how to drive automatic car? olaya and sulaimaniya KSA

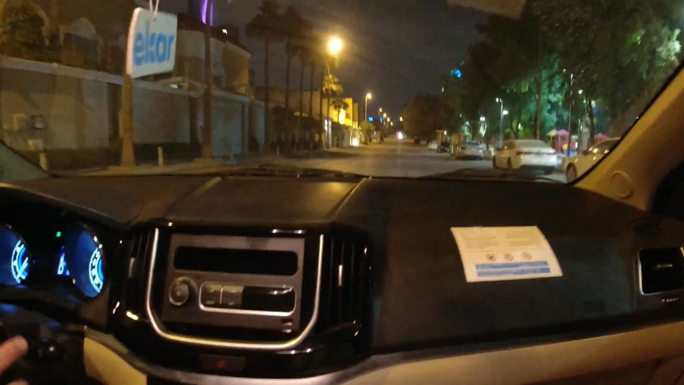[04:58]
Don't be confused if someone. Okay, you need to be straight. Like, put your hands like this. On here. Hands like this. Yeah. Okay. Now go to right.
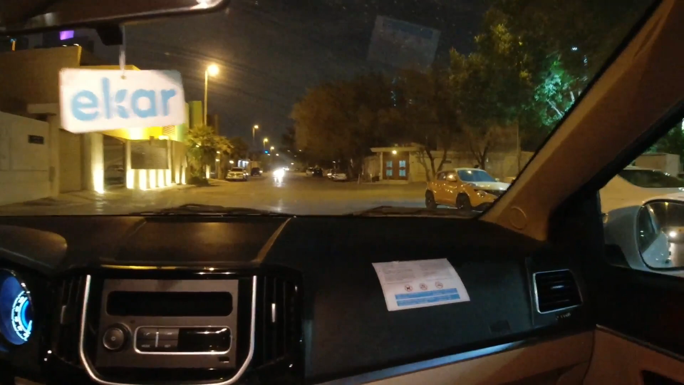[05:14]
Okay. Watch the street. Don't be like too much with the mirror. Okay. We have someone behind us, so let him pass and click to the right. Click right.
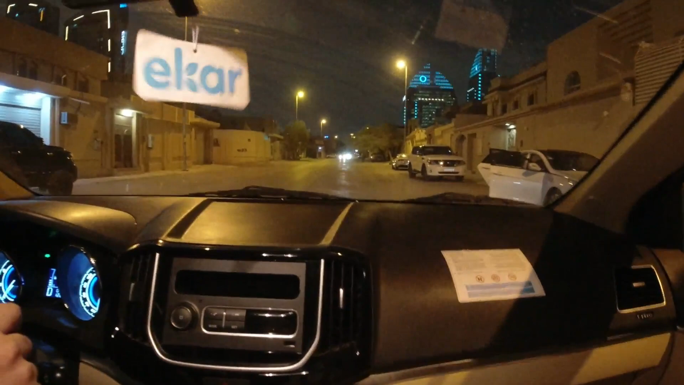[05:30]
Okay. Go ahead and park there. Park there. After the guy. Yeah, after the guy. But خليك تسوي إشارة يمين. أيوة سوي إشارة يمين. Okay. You can face the camera now. I think. Put it there.
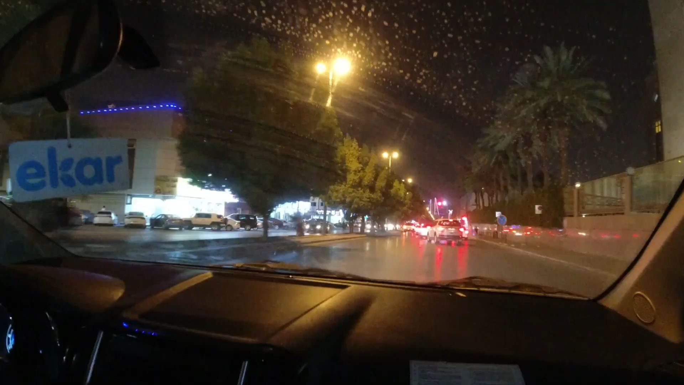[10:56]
We are now in Filipino town. There's Jollibee here and red blue ribbon.
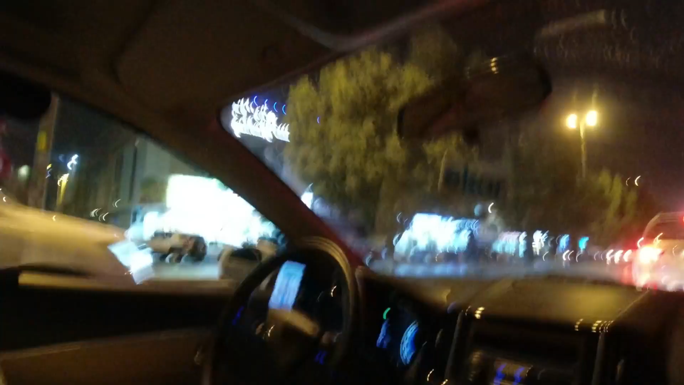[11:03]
Pasalubong TFC. This is like a cargo or news, I think. Oh, I think the Jollibee is there. Okay, sorry. Oh, Bulalohan.